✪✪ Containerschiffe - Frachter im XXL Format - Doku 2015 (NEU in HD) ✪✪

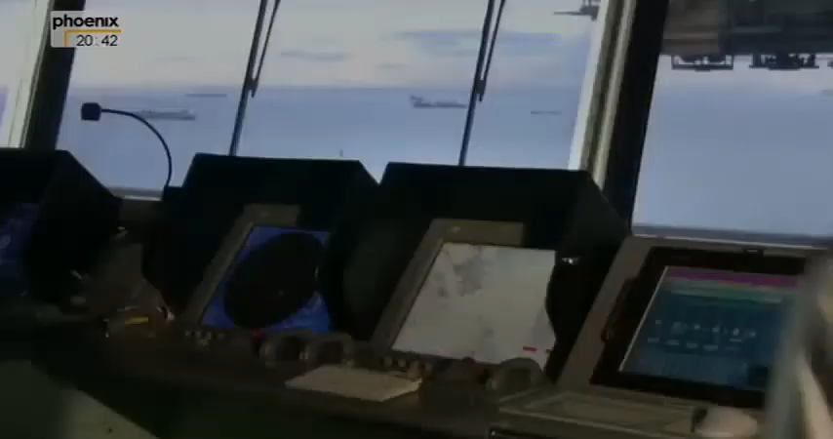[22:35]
Der Kapitän kann den Kurs ablesen und aufkommende Schiffe in Echtzeit erkennen.
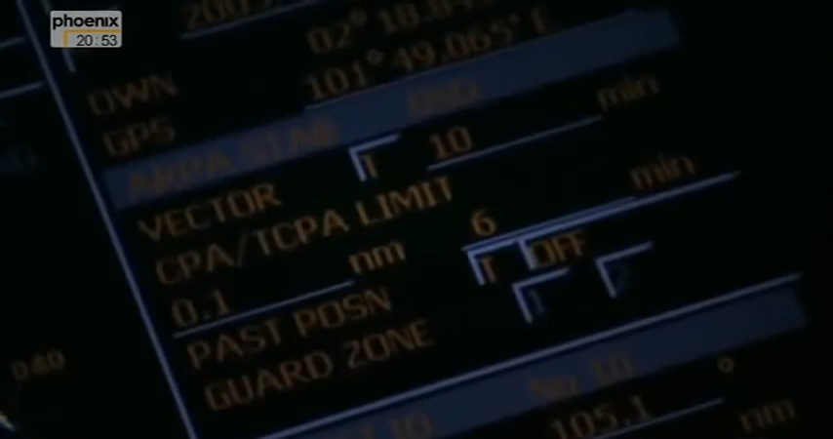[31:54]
Wenn der Radarschirm ein Schiff erfasst, erhält es eine Nummer. Leitstelle und Schiffsführer können seine Position im gesamten Überwachungsgebiet verfolgen.